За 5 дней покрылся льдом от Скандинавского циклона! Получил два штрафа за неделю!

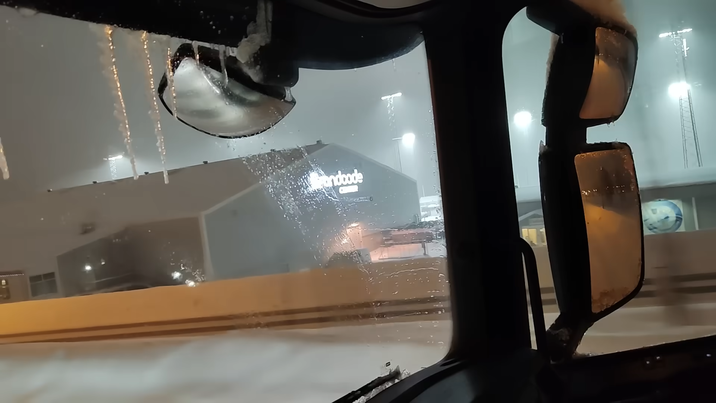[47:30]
открыт какой-то зимний, что ли, каток или хоккейная команда здесь тренируется,